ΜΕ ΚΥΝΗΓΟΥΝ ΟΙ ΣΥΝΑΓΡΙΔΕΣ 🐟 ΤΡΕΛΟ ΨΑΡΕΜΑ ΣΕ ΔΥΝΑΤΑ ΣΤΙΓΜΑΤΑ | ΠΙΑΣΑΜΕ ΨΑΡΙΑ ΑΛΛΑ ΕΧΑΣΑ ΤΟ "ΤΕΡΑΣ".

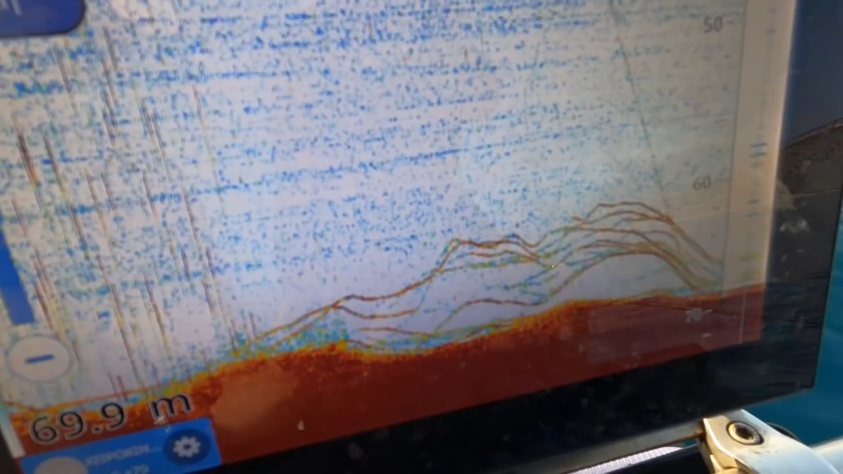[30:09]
On screen: depth 69.9 m
το σύστημα που έχει φορούν που μας δίνει τα μεγέθη. Τον έχουμε συνδέσει εδώ σε αυτό. Οπότε εδώ τώρα καταλαβαίνουμε από το χρώματα και από το πάχος της αψίδας.
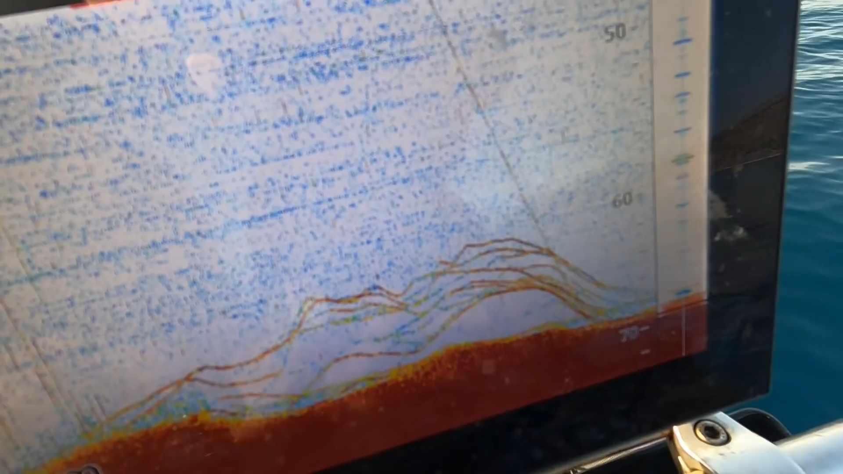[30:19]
Εδώ έχει κατεβάσει ο Χριστόφορος. Και ακολουθήσανε κάτω. Ακολουθούν κάτω τα ψάρια, βλέπουμε όλη την κίνηση των ψαριών. Εδώ είναι το καλάμι του. Ακόμα δεν έχει τσιμπήσει, εντάξει. Αναμένουμε.
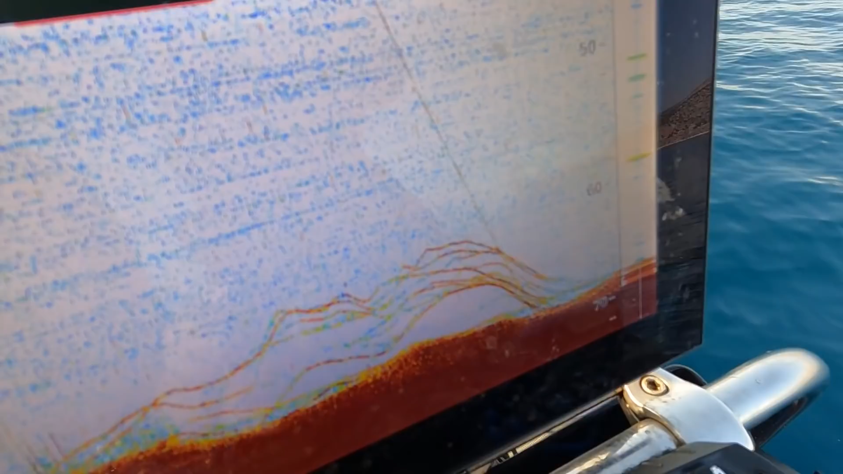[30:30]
Και τα βλέπουμε όλα live το τι γίνεται από κάτω με μεγάλη ευκολία. Εδώ μιλάμε για το μοντέλο το GP1971F με το μάτι το Airmar Chirp TM150.
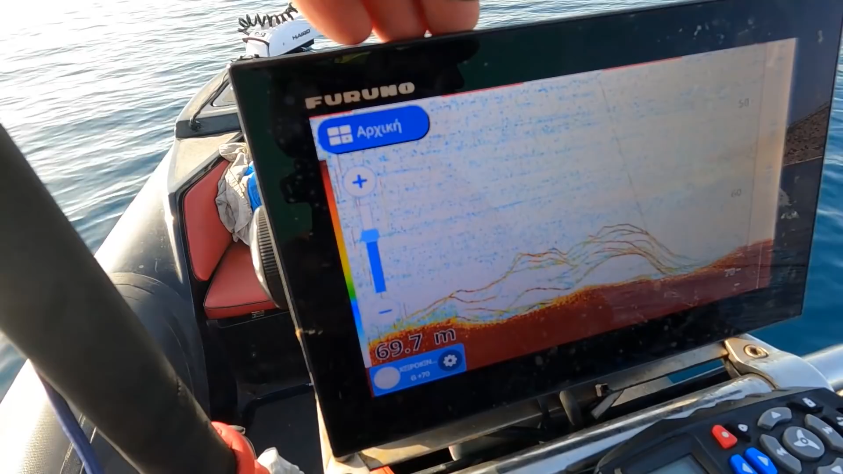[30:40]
On screen: depth 69.7 m
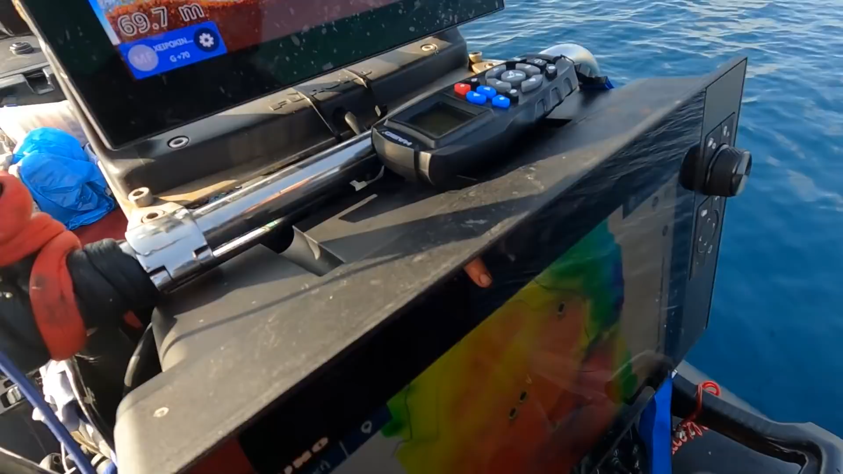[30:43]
Δείξε ότι έχω κάνει σωστή χαρτογράφηση όλο τον τόπο. Γιατί δεν τα λες αυτά.
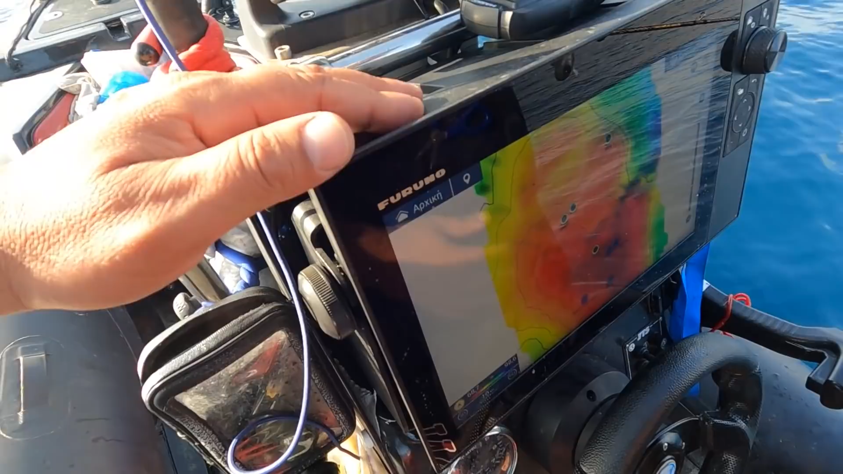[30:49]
Ναύνε Digitas 3, αυτό είναι το 12 το μοντέλο. Περίμενε λίγο.
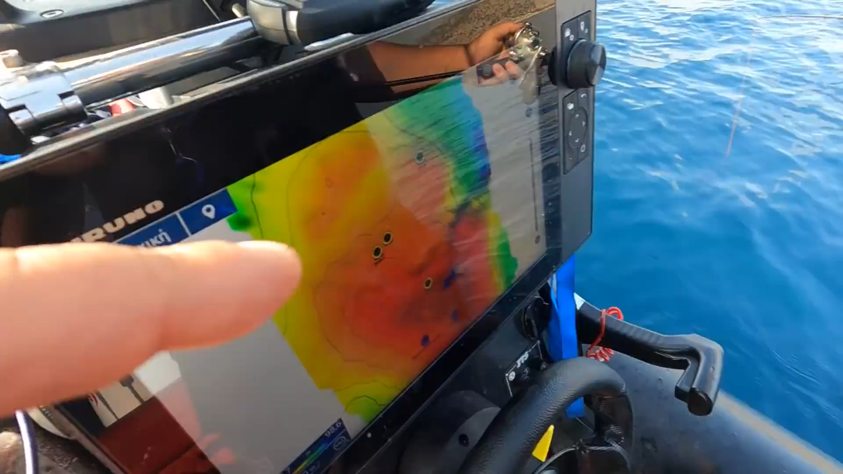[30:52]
Μαζί... Παιδιά, ακούστε λίγο. Εδώ πέρα με κατηγορεί ότι δεν κάνω σωστή χαρτογράφηση. Ότι και καλά χαρτογραφώ μόνο το σημείο που έχει τα ψάρια.
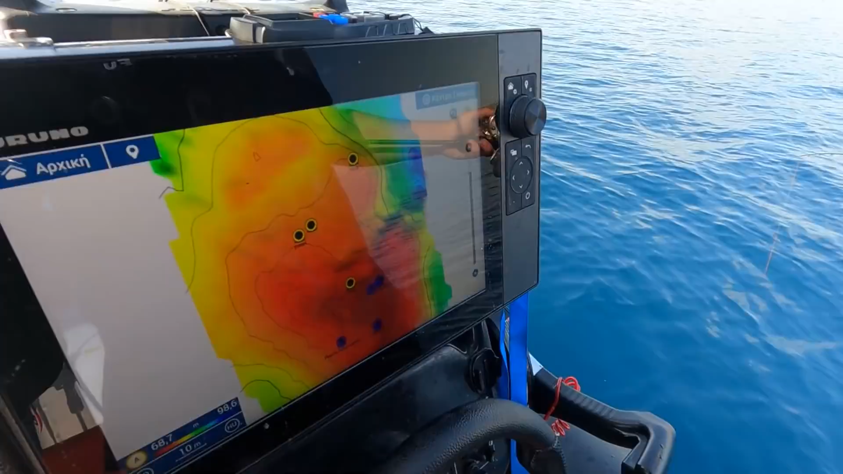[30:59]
Δεν ξέρω γιατί το λέει αυτό. Μαζί με το DFF3D το Multibeam. Κάναμε τη χαρτογράφηση στο χάρτη.
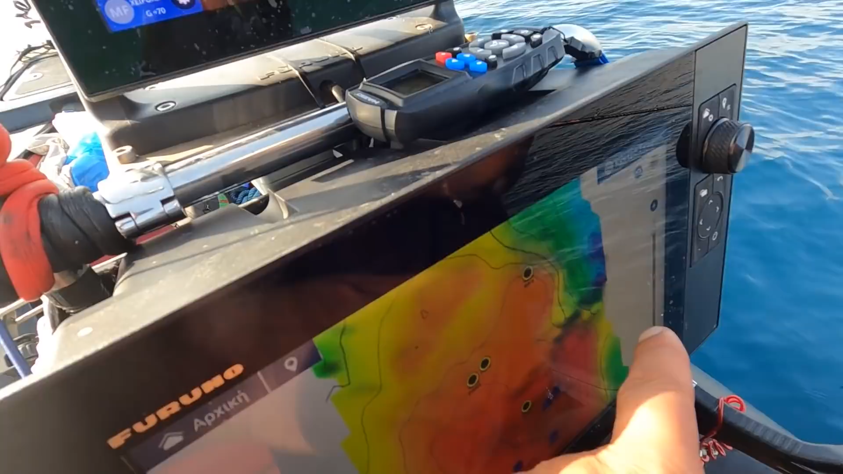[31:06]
Ο Χριστόφορος, όπως βλέπετε, δεν ενδιαφέρει τι γίνεται από εδώ και γίνεται από εκεί. Αφού εδώ είναι οι συναγκρίδες.
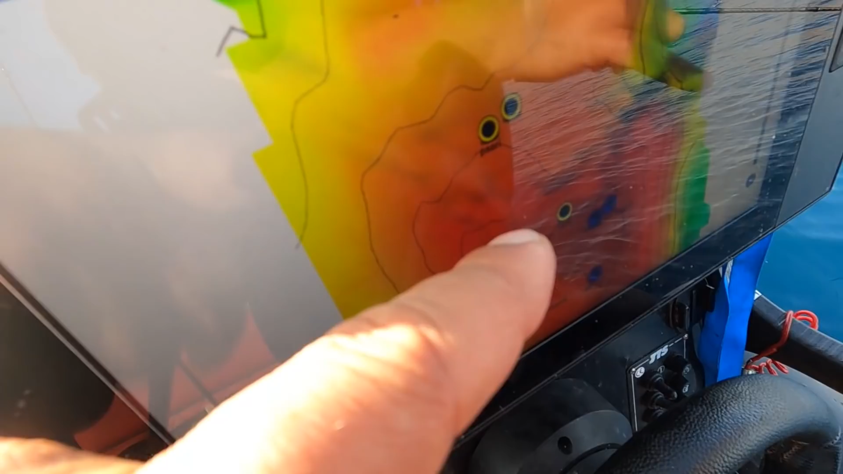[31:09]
Βρήκε ένα σημείο. Και καλά έκανε βέβαια. Εδώ είναι τα ψάρια, τα προσπαθεί.
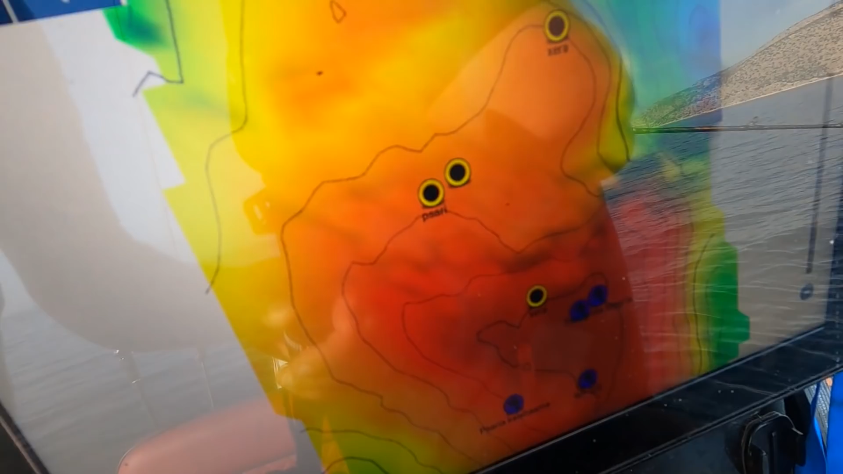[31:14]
Αύριο μεθαύριο που δεν θα τρώνε εδώ, θα πάει και θα χαρτογραφήσει και λίγο πιο δίπλα.
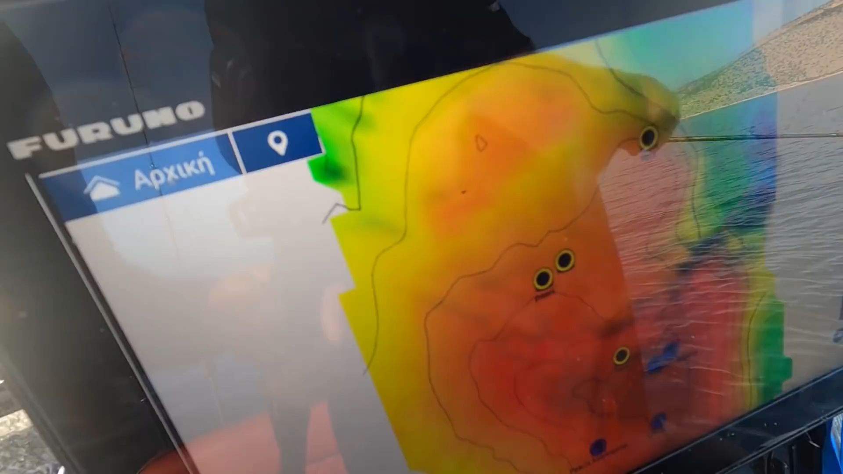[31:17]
Αυτό εδώ το θέλω όμως. Εδώ είναι η κατάσταση. Εδώ. Κοίτα, τα...